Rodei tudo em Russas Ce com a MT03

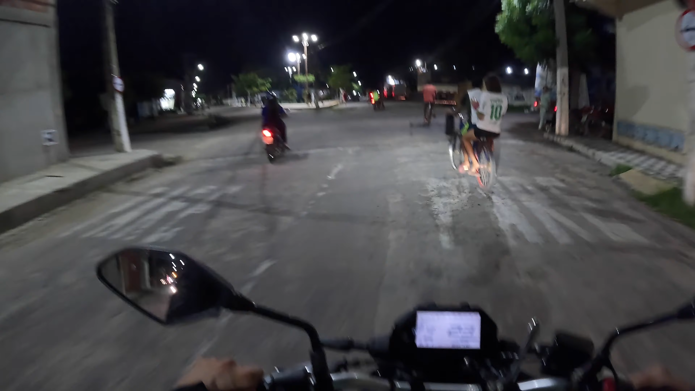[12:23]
Da rua, galera. Lá da pista dá pra ver as luzes da cidade, né? Mas é que eu tô com medo de entrar muito adentro. Não sei se aqui é mão. Pra ali tem cara que tem mais. A principal é a terceira lá, ó.